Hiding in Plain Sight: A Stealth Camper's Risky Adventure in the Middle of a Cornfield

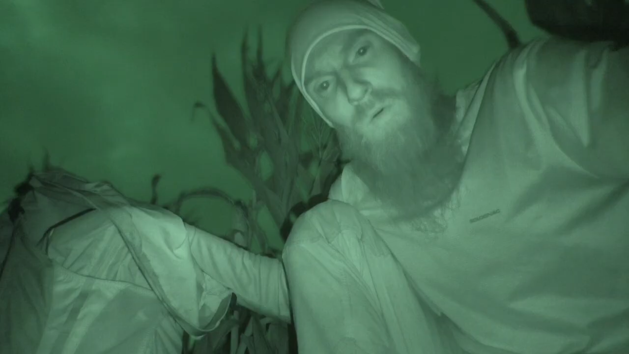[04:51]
Welcome back to the cornfield, my friends. It's time to pitch camp. But I thought I'd just take some time to share with you what we're using out here tonight.
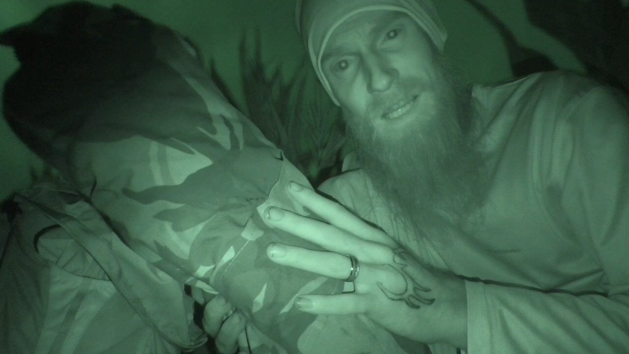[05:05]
Dutch Army Hooped Bivvy, low-lying, out-of-sight, equipped with DPM, quick to assemble and disassemble,
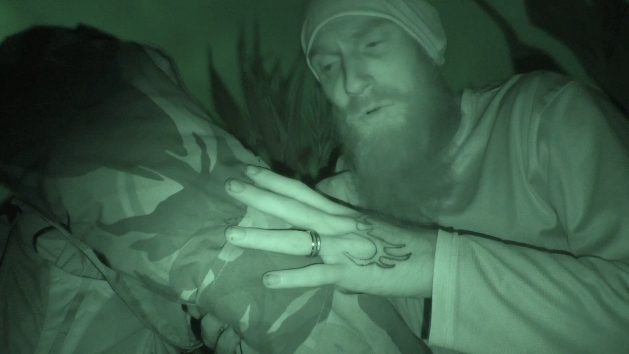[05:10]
a real staple in the stealth camping kit. Got about 1.5 liters of water in the platypus platy.
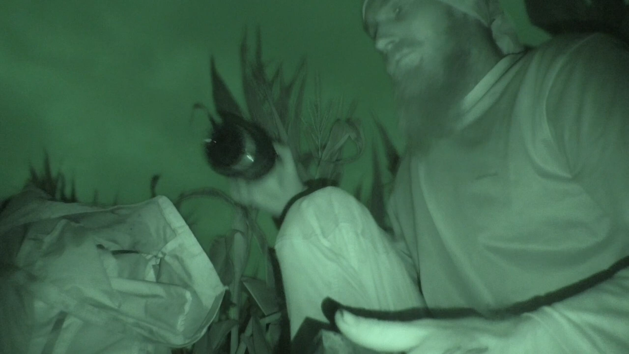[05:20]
got the Stanley Cookset one cup coffees and Hexi Stove.
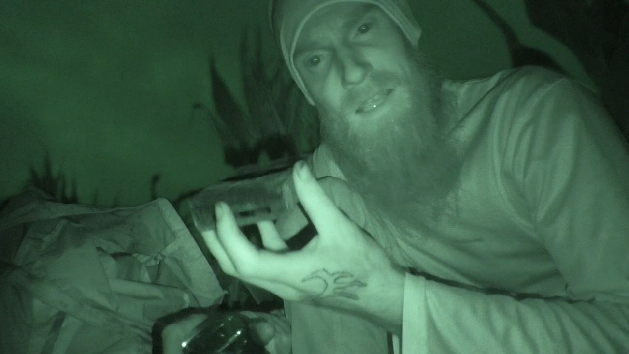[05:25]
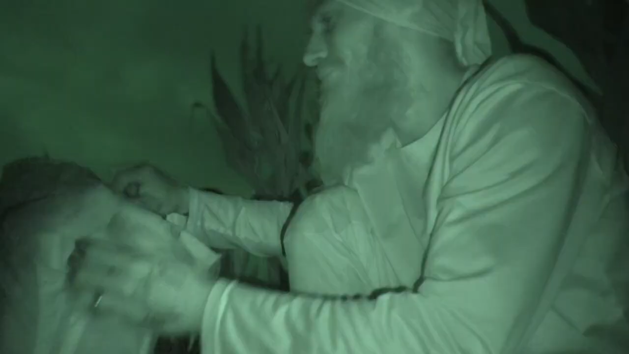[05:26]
A little Crivit Sleeping Bag.
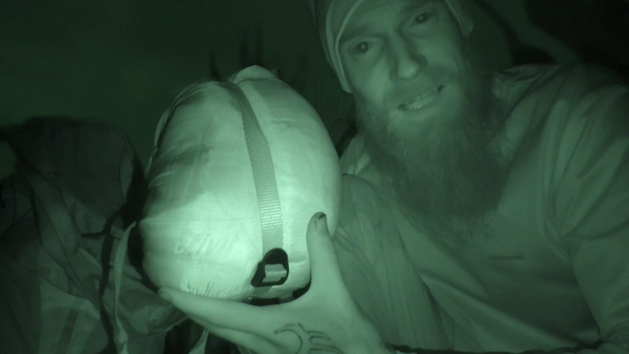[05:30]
Check out the size of this thing. Absolutely tiny and perfect for keeping the loadout compact. No good for three seasons of the year, but absolutely in its element in the summer.
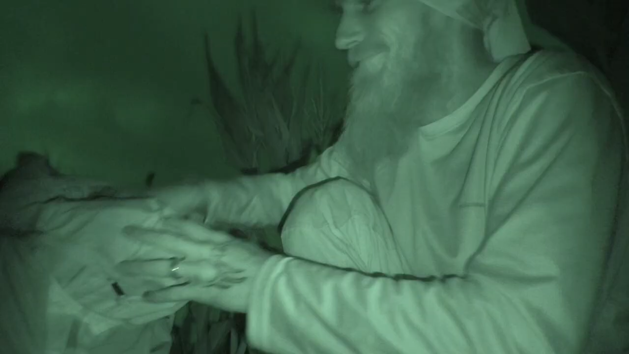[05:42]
Klymit Static V Recon. Again, compact, but doesn't fare so well in the winter.
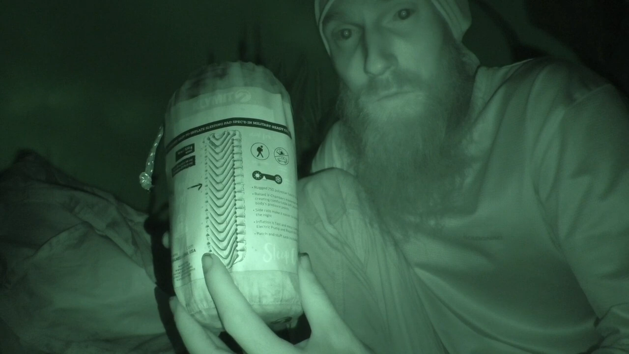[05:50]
Offers relative comfort though, so. Dinner, not so healthy, but quick and easy to cook.
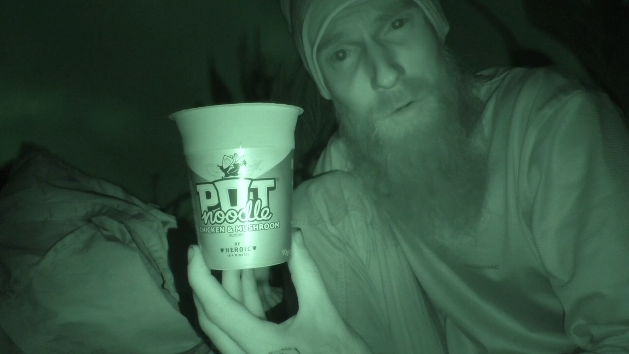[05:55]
No mess and fills a hole.
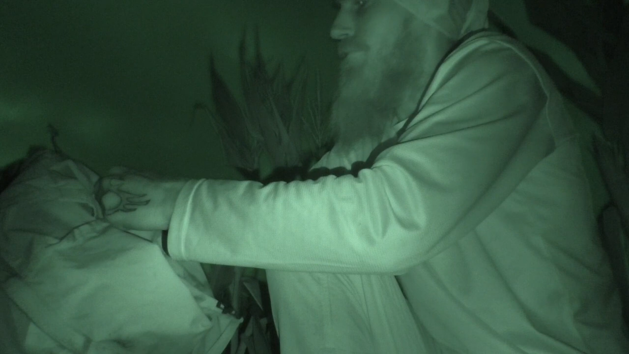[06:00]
And here we have our little four-class Hez torch.
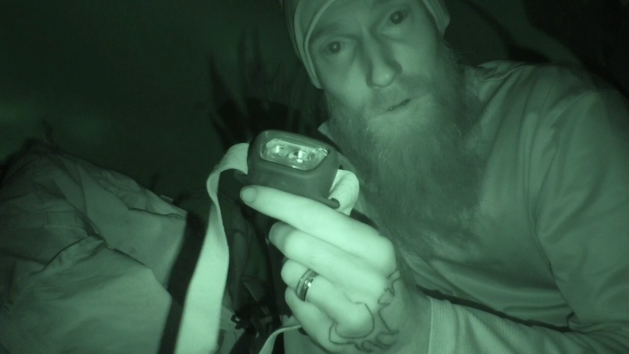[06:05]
Going to level with you guys. Obviously I've got torches from Frunight, Olight, and whatnot. But this, £14, four-class head torch from Decathlon is actually my favorite.
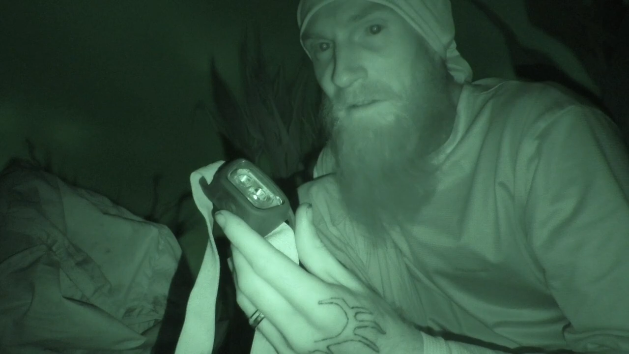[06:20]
So a real simple down and dirty loadout, nothing spectacular, nothing more than I need or want.
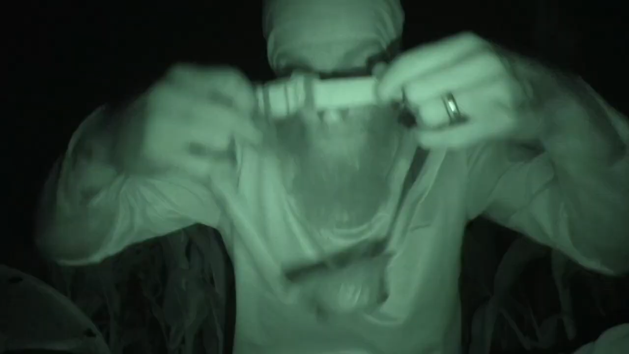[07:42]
So as always, in an effort to conserve our night vision and lower the visibility, go for the red light. So obviously some torches, you need to scroll through the modes to get to the red light, but it's the first setting on this little head torch. It's pretty cool.
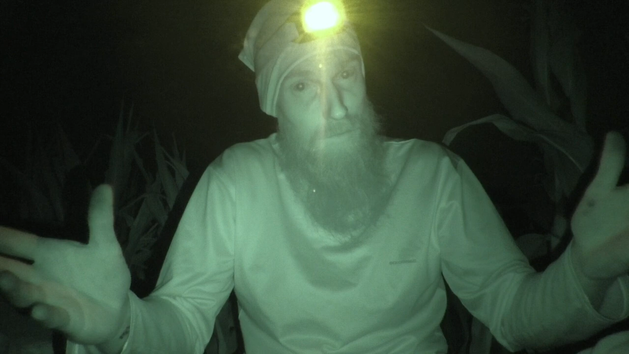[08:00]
And speaking of visibility, we're obviously cammed up as always. If we're gonna do this, there's no point in being in bright colors and standing out. So everything from the bivvy bag to the pack to the clothes, we're good. So we're just about to get ourselves some water on the boil so we can heat up our dinner, have ourselves a coffee, all that good stuff.
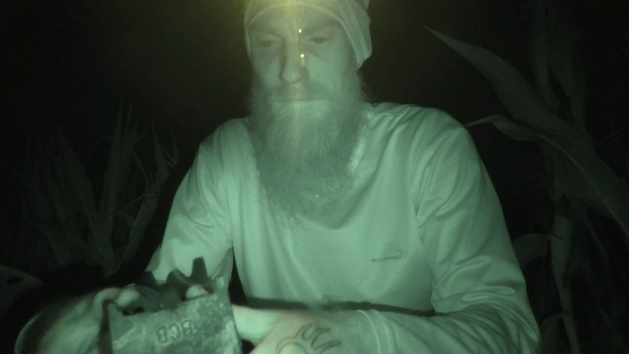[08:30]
I do love this little stove.
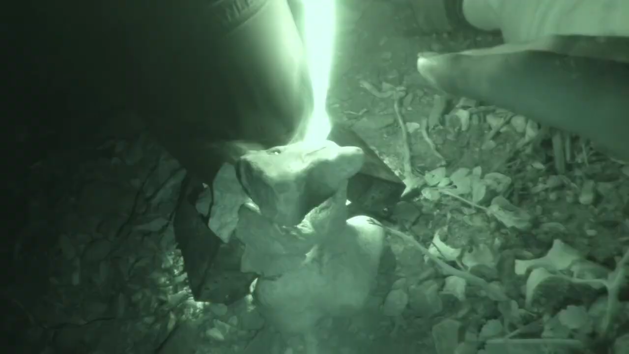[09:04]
All I've done here is build a
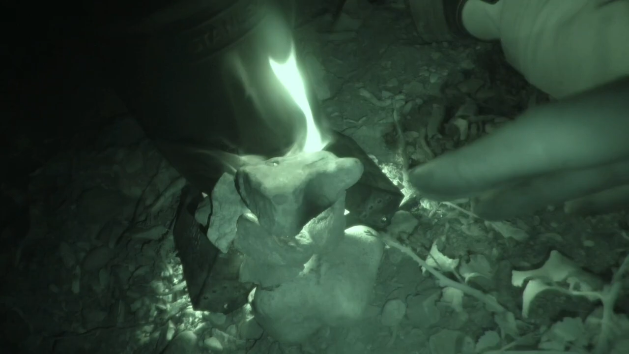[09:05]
little stone wall to stop that flame from getting too big. Because what we don't want to do is have that flame flickering and glowing and lighting up this whole area. So, problem solved. Well, I don't know whether you guys can hear that, but it's really annoying. I must have picked the only day ever to come to a place like this and there's some kind of